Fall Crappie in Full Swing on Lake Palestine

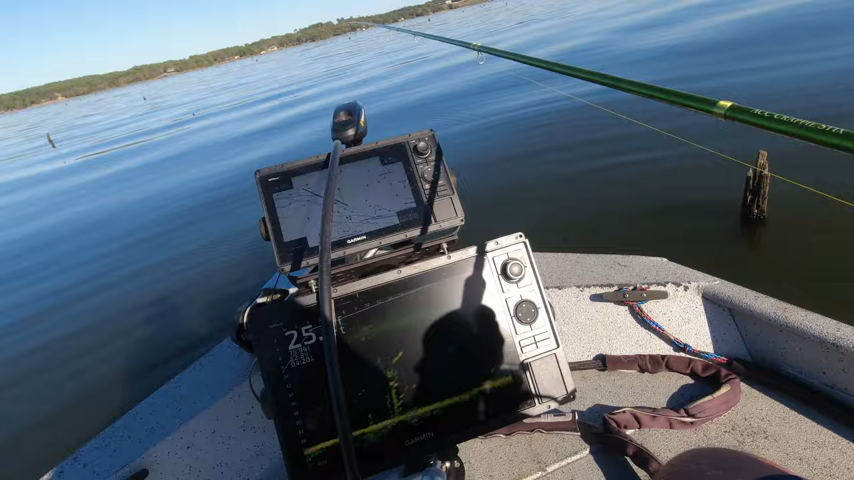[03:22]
Let's see. Got one chasing. Nothing. Didn't want it. Wouldn't commit.
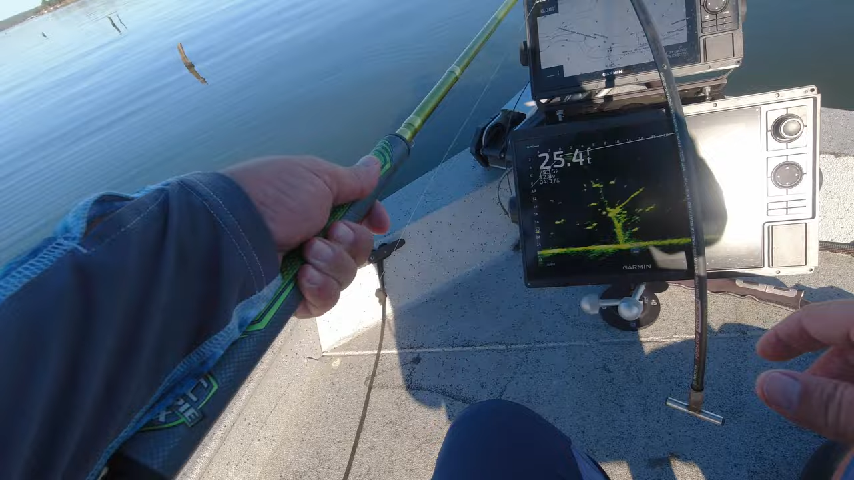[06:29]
get down there again see if that big one right there will go didn't get down there quick enough there comes another one
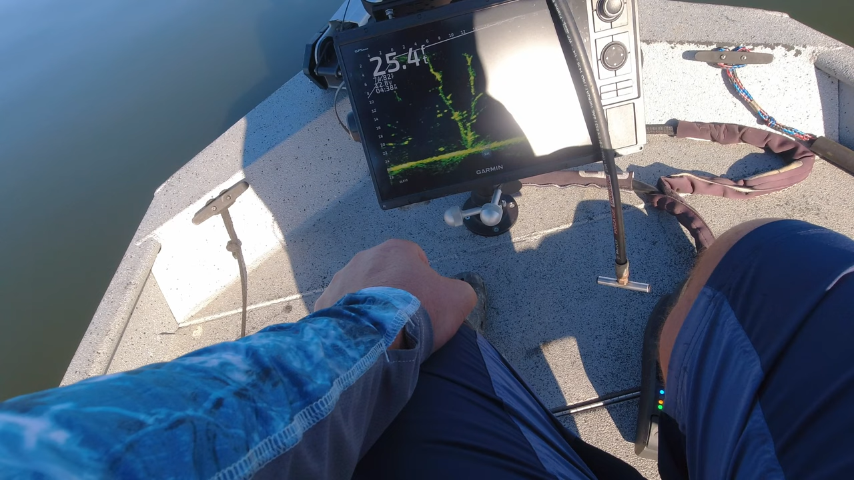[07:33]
hop on a limb right there got one coming oh just don't want to follow it up another one i'm about to get over that limb right there they ain't gonna they ain't gonna want to play if i don't get over that limb i don't think
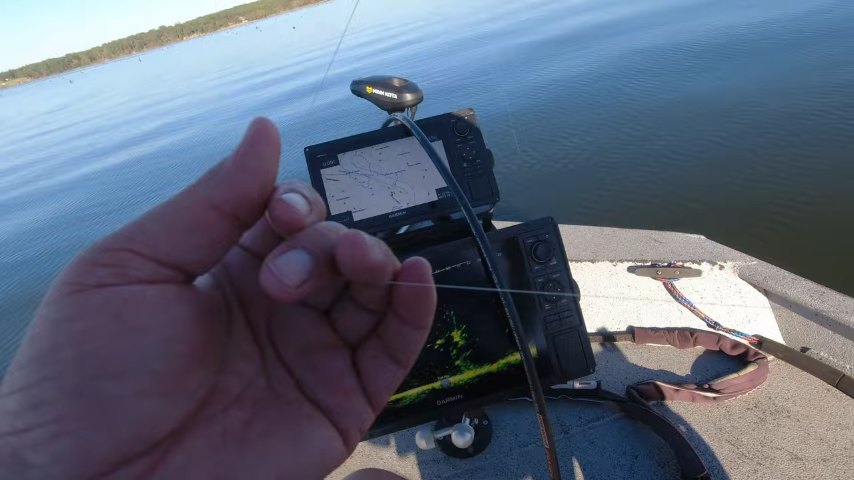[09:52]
there's another tree there's another tree